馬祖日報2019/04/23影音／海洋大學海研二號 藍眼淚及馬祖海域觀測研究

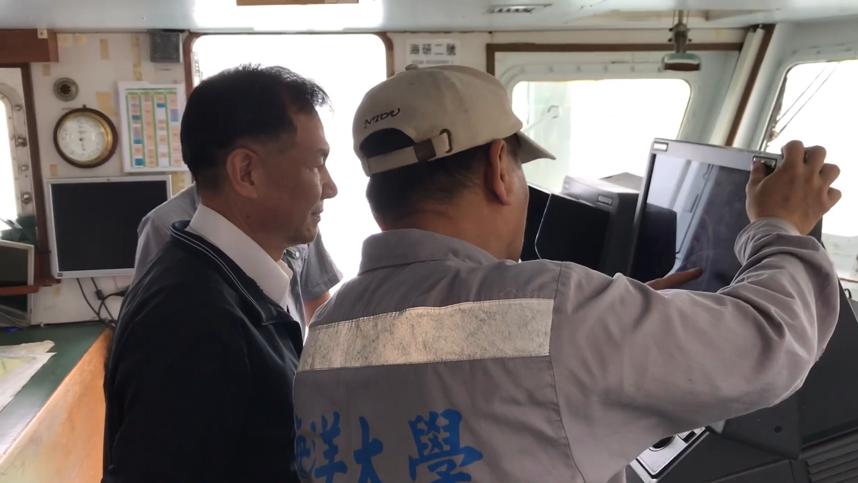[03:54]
这个你看，这个这边有个快艇在那边跑。我们这个都可以看到这个码头的情况怎么样？
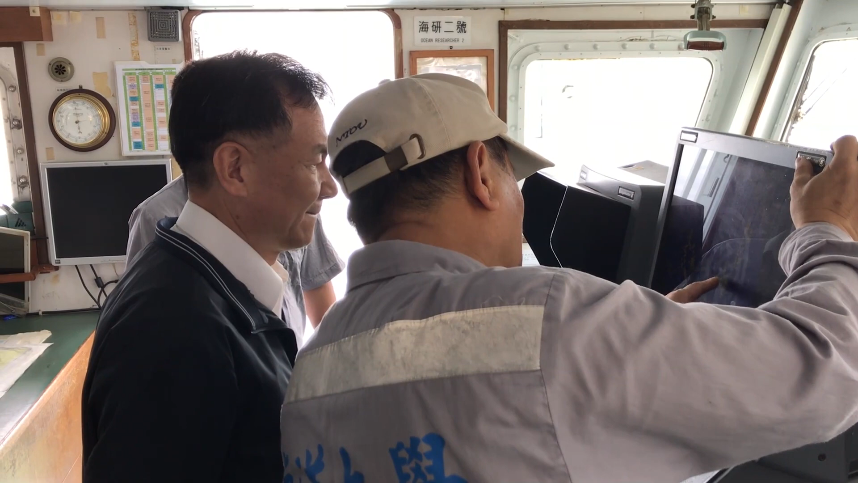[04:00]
这个台码已经是走掉了，刚才在这边这个港区情况。